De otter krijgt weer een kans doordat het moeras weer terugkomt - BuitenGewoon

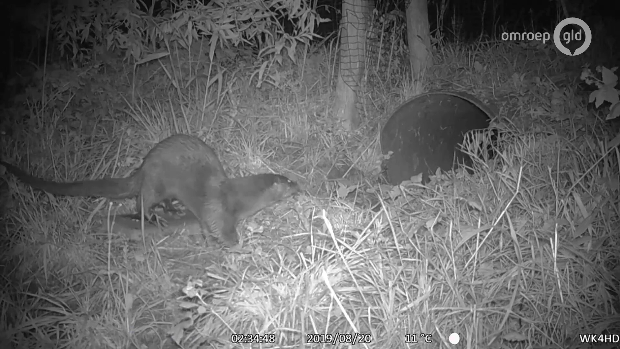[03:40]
En die weg moeten ze uit de buurt blijven? Ja, weg moeten ze niet komen, want één derde van alle otters worden doodgereden. Heb je ze eindelijk terug en dan... Ja. En hier op die wildcamera kunnen we zien welke otters hier langskomen en hoeveel het er zijn. En dan lees je dat ding uit.